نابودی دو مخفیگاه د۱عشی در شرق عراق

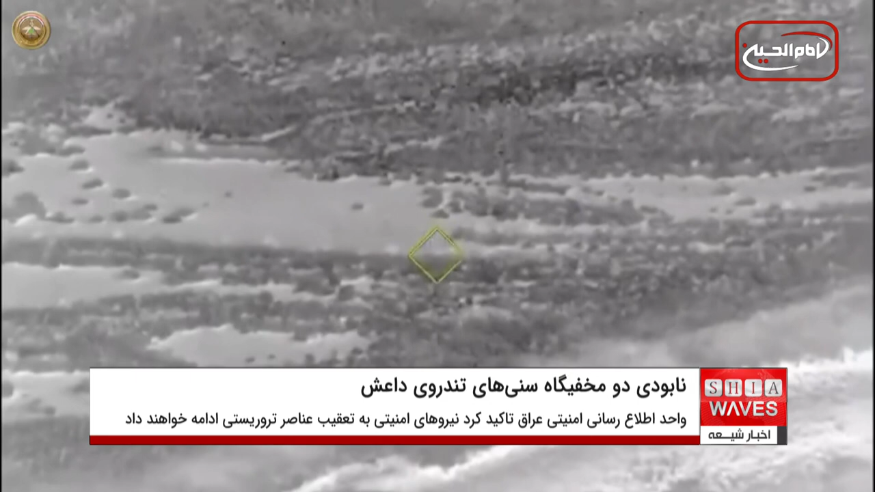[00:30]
این بیانی افزود نیروی هوایی عراق با جنگنده های افشانزده این دو پناهگاه را هدف قرار داد و انها را بر سر تروریست ها ویران کرد. واحد اطلاع رسانی امنیتی عراق تحکید کرد که نیروهای امنیتی این کشور به تحقیب اناصر تروریستی ادامه خواهند داده.